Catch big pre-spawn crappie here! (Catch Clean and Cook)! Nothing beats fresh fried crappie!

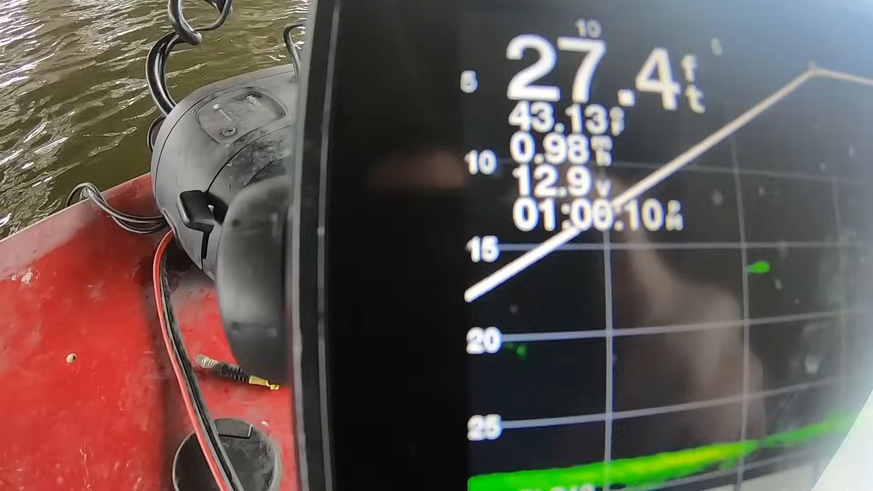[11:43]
On screen: depth 27.4 ft
that is uh another reason they're here you can see i don't know if you can see the water's 43 degrees chilly